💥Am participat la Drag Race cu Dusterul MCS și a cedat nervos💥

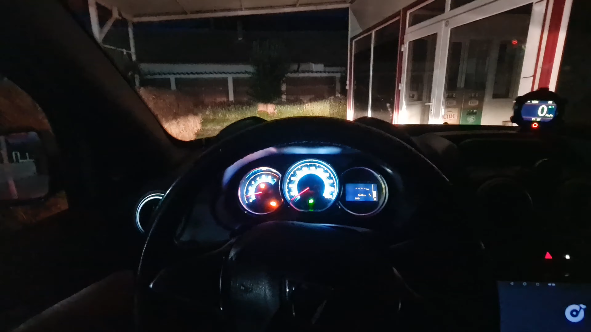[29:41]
A rămas doar cecul aprins, care probabil se va stinge și ăla. Ia să o pornim, să o oprim.
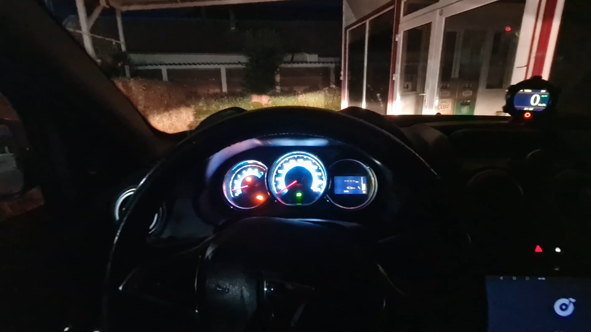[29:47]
Mai dăm o cheie.